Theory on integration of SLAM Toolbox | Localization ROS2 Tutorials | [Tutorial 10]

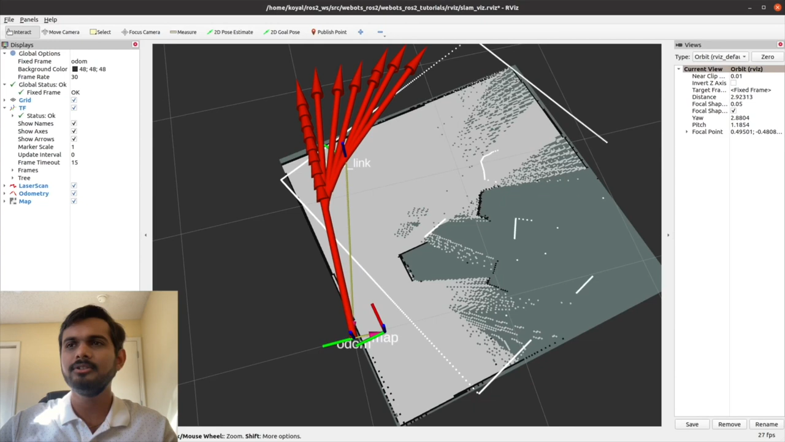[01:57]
arvis you see here there is issue in autometry but our slam toolbox is correcting the pose so that we can map the environment correctly so you see here so you see here it is mapping